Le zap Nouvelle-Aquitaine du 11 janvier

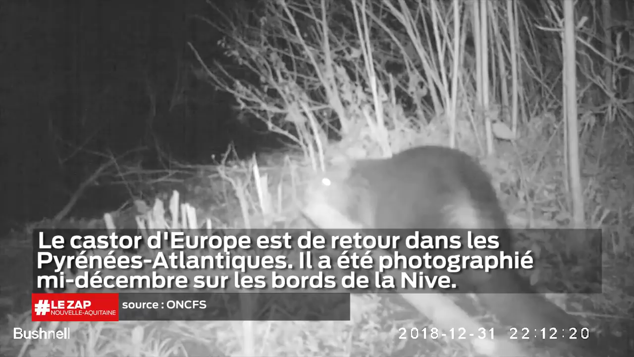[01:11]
Le castor est de retour dans les Pyrénées-Atlantiques. L'animal n'avait pas été aperçu sur ce territoire depuis le XVIe siècle et pourtant c'est bien un castor qui a été photographié mi-décembre sur les bords de la Nive. Des traces de sa présence avaient déjà été observées au cours des mois précédents. Pour l'instant, un seul castor a été identifié mais le service départemental de l'ONCFS va continuer
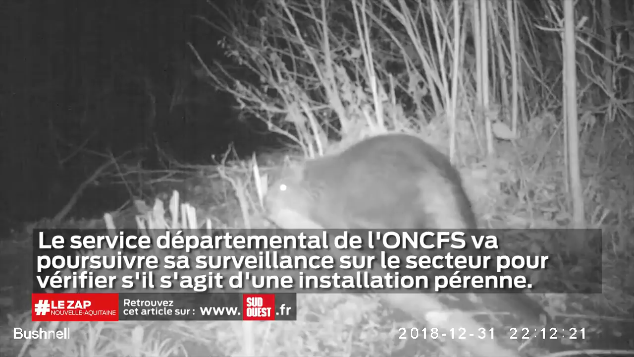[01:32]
la surveillance sur le secteur pour vérifier s'il s'agit d'une installation pérenne de l'espèce. Le castor d'Europe est une espèce protégée depuis la fin des années 1960 en France.